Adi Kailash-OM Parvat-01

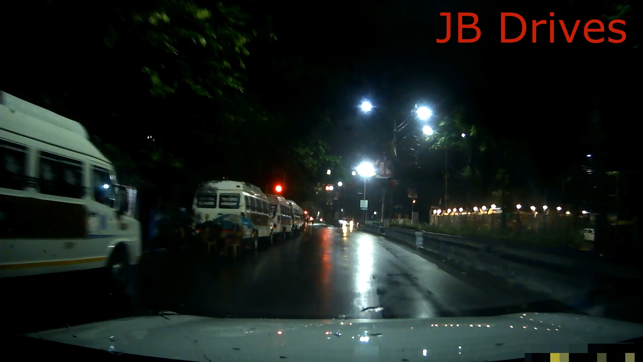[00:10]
বেরিয়ে যাব উত্তরাখণ্ডের দিকে। ইচ্ছা তো আছে আদি কৈলাস যাওয়ার, দেখি বাবা মহাদেব আমাদের কত দূর সাহায্য করেন। তো আমরা সারা রাতই আর কি জার্নি করবো, তো চলুন আমাদের সাথে। রাস্তা মোটামুটি এখন ফাঁকাই, রাত প্রায় 11:30, এখন আমরা টালিগঞ্জ ট্রাম ডিপো ক্রস করছি।
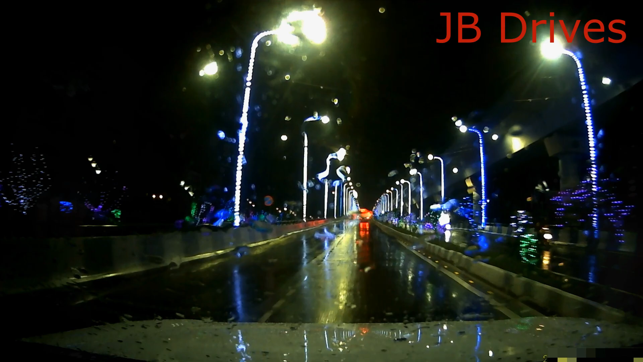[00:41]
আমরা এখন সল্ট লেকে ঢুকে পড়েছি, সময় 12:20। আমরা এই উইপ্রোর সামনে ফ্লাইওভার দিয়ে যাচ্ছি,
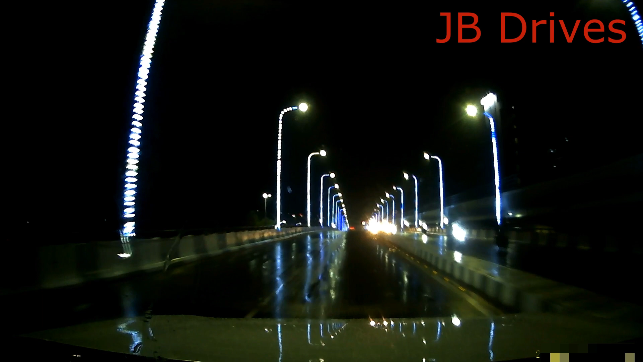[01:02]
হালকা ঝিরঝিরে বৃষ্টি হচ্ছে, রাতে গাড়ি চালাবার মজাই আলাদা, ভিড়ভাড়টা নেই, রোদও নেই, গরমটাও কম, খালি একটু স্পিড ধরে চালাতে হবে, রাস্তা ভিজে গেছে, সামনে পরে কি আছে খুব একটা বেশি দূর থেকে দেখা যাচ্ছে না। চলুন এগোই।
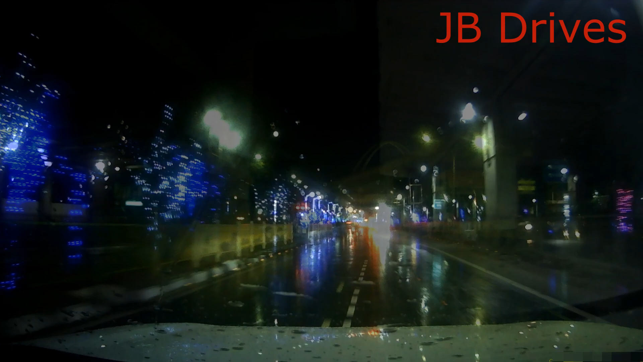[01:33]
আমরা এখন সল্ট লেক বিশ্ব বাংলা সরণি, সময় 12:27। এখান থেকে আমরা এয়ারপোর্টের দিকে চলে যাব, আর এই রাস্তাটায় স্পিড লিমিট আছে, ঘন ঘন ক্যামেরা বসানো, যত
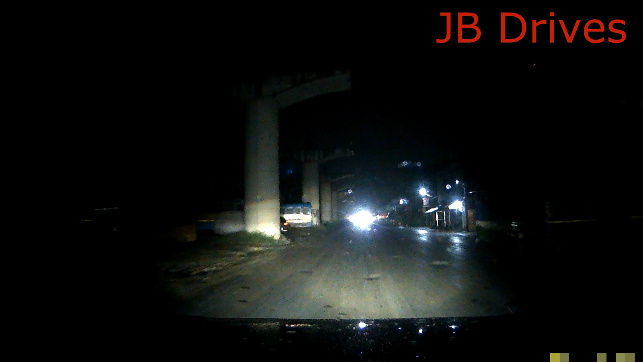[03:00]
তো এখন দেখি কল্যাণী এক্সপ্রেসওয়ে কিরকম, বৃষ্টি পড়ছে তো রাস্তার আলোটা খেয়ে নিচ্ছে। দেখা যাক কতটা কিভাবে যাওয়া যায়, ডাইভার্সন আছে তো নিশ্চয়ই।
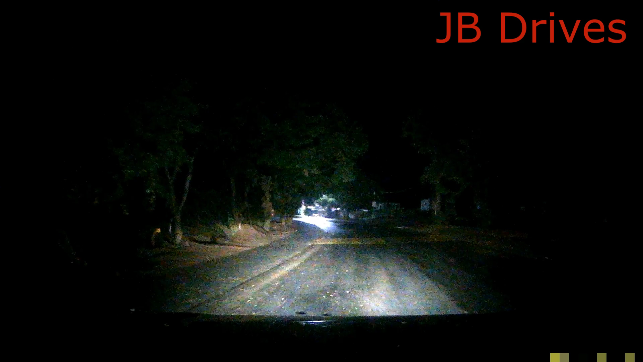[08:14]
কিলোমিটার বর্ধমান 42 কিলোমিটার, অনেকটাই যেতে হবে। এখন সময় হচ্ছে 2:40। রাস্তা শুকনো কিন্তু ছিটে ফোটা বৃষ্টি হচ্ছে।
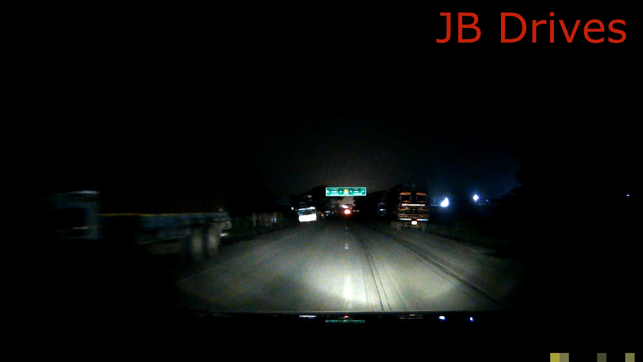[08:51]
অবশেষে আমরা বর্ধমানের কাছে চলে এসেছি, বর্ধমান 20 কিলোমিটার, আর এই বাদিক দিয়ে কলকাতা আসছে। বর্ধমান যাব,
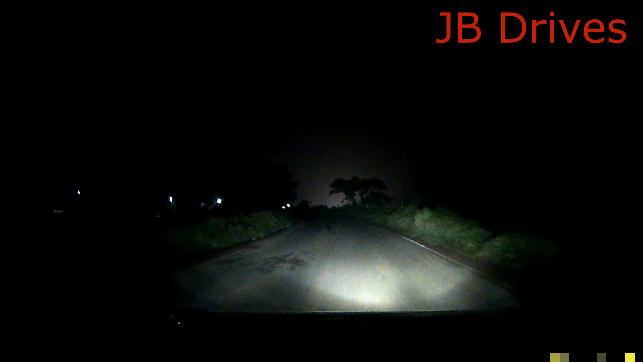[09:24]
আমরা ঘুরে এই রাস্তার উপরে পড়বো, ওইটাতে পড়বো।
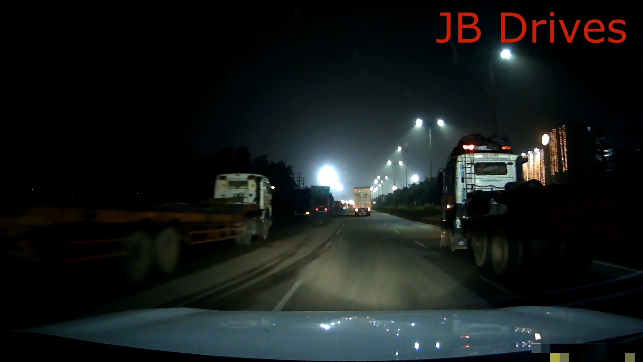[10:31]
আচ্ছা, আর তো এটা খুবই রয়েছে টাইম, সময় এখন প্রায় 4:15। এবার ঘুম ঘুম পাচ্ছে, ভাবছি টোল ট্যাক্সটা দিয়ে এবার একটু চাটা খেয়ে করতে হবে। এবার খুব
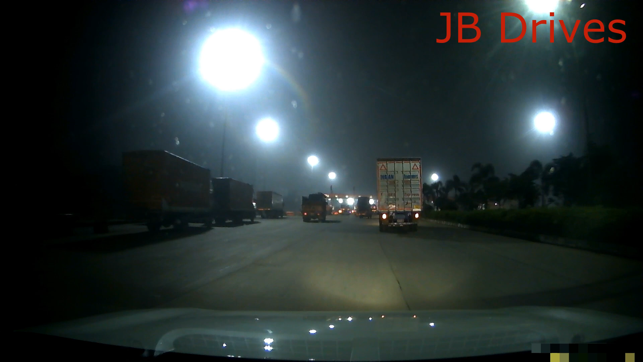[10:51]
ছোট গাড়ির কোনো রাস্তাই দেখেনি, সবাই তো বড় গাড়ি দরকার নেই, ছোট গাড়ি।
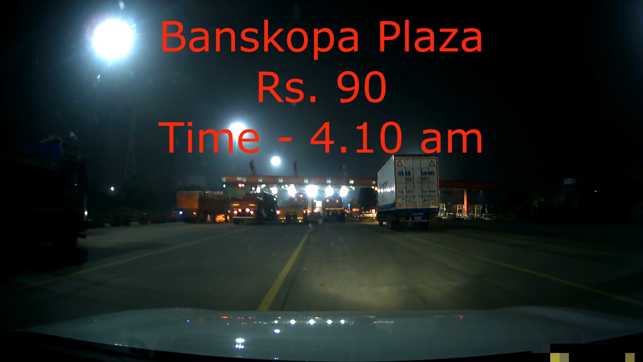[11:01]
এখন সময় 4:50, বারাণসী 478, খড়গপুর বাদিকে চলে গেল 182 কিলোমিটার। আমরা রানীগঞ্জের কাছে,